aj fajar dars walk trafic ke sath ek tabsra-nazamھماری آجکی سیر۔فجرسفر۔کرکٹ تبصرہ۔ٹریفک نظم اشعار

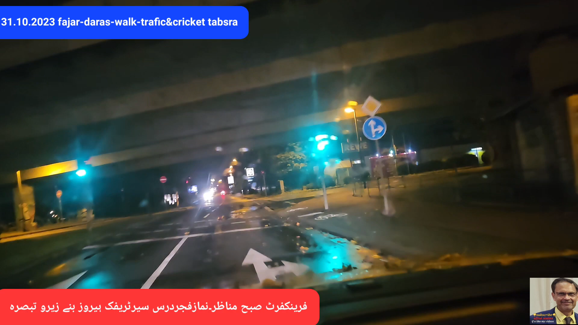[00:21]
کما بارک تا علی ابراہیم و علی ابراہیم انکا حمید مجید دوستو آج اکتیس اکتوبر دوہزار تئیس اور دن ہے منگلوار یہ صبح صبح فجر کے وقت کے جو مناظر ہیں اس میں سڑکوں کے اوپر آپ دیکھ رہے ہیں کہ پیلے رنگ کے وہ پتے جو اپنے تنوں سے اپنی ٹہنیوں سے جھڑ چکے ہیں ان کا امبار لگا ہوا ہے